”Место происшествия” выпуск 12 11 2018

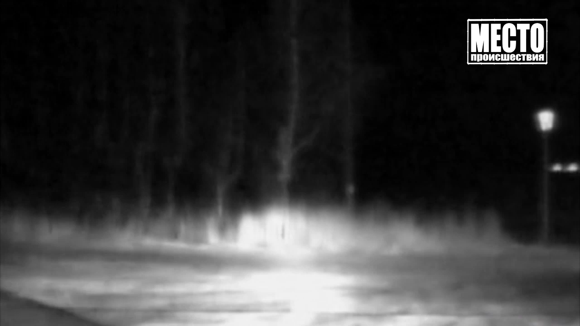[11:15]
Ну-ка, давай, направо. Маяки включай. Что за криминал такой?
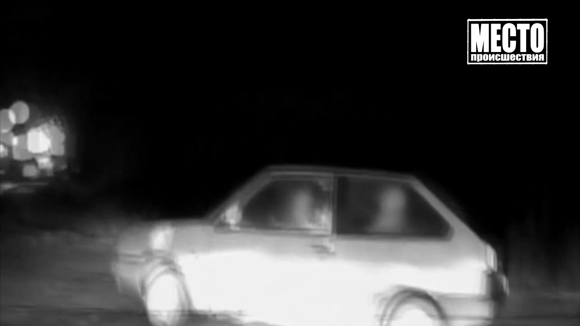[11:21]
Ой-ой-ой, все. Приятели решили пошалить и заодно испытать возможности легендарной «Лады». Водитель вроде бы ехал ровно,
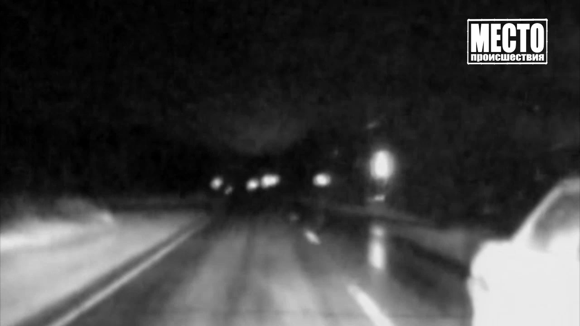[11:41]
не превышал скоростной режим и не выезжал на встречку, но по-прежнему на уговоры инспекторов он не реагировал. Последний раз предупреждаю, буду стрелять. Разобьешься, останавливайся, я сказал тебе, неуместно. Вскоре неуемный гонщик свернул с Победиловского тракта в сторону Башарова, туда, где хуже дорога. Затем машина выехала на Старомосковский тракт. Ну а далее у восьмерки сложило заднее правое колесо, и машина застряла в грязи деревни Болезенщина.